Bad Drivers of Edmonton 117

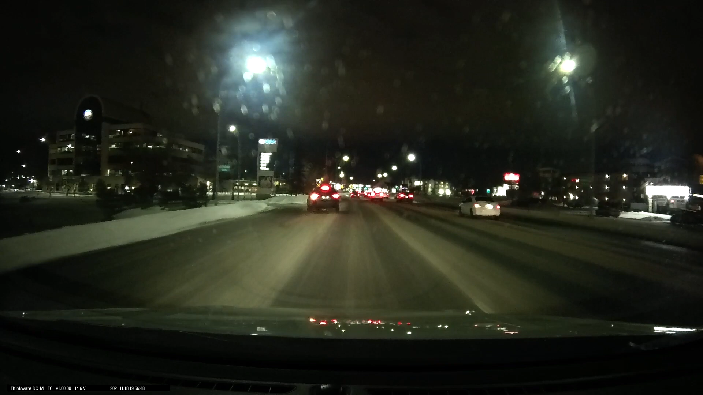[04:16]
Wow, that was a total red light. Good thing that oncoming driver noticed and didn't go. Also, that was a big opportunity to go.
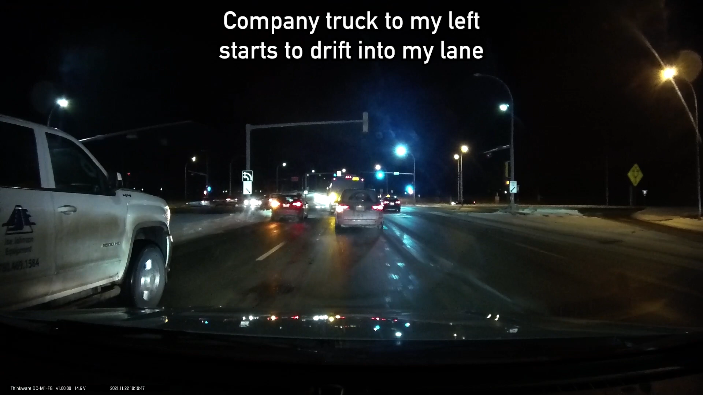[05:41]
Can you watch it? Oh, he was making a freaking U-turn, that's why he was going into my lane.
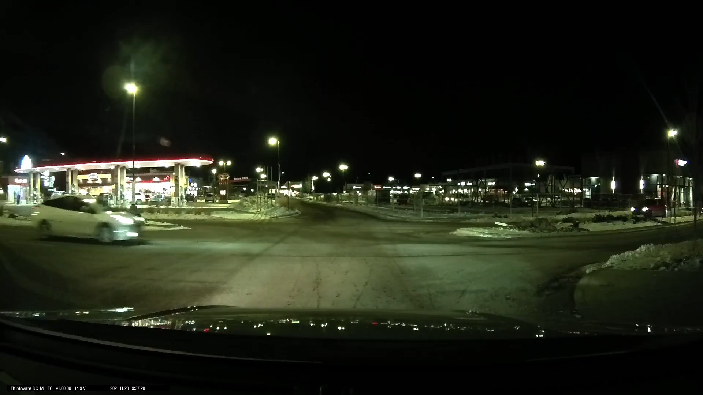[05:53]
You have the right away, can you go?
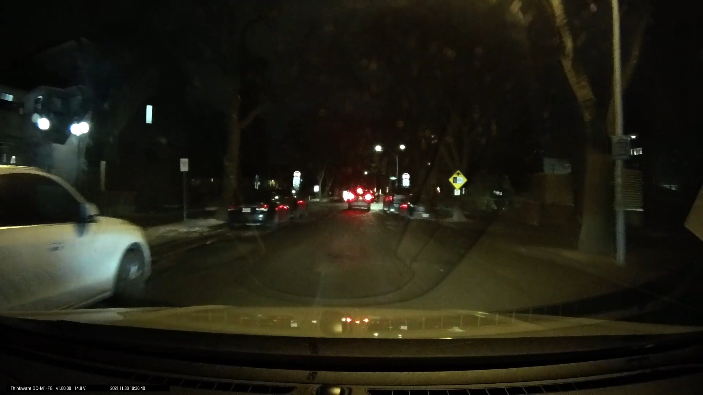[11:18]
You can go. This isn't always stopped. Come on, come on, there you go, you've got it.